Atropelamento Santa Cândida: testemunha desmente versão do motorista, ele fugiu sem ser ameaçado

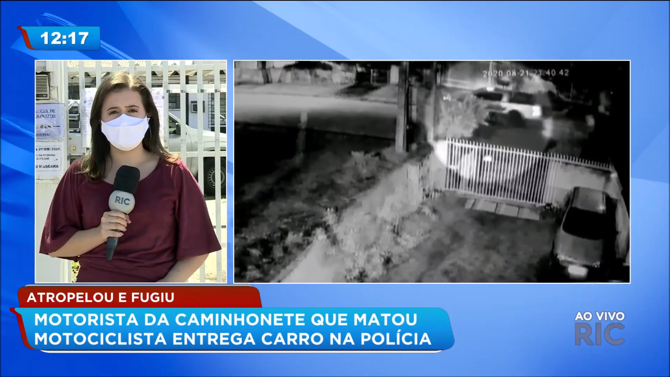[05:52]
acabou sendo acertado por essa caminhonete que teria furado a preferencial. A nossa equipe apurou que a caminhonete está aqui na delegacia de delitos de trânsito e vai passar por perícia.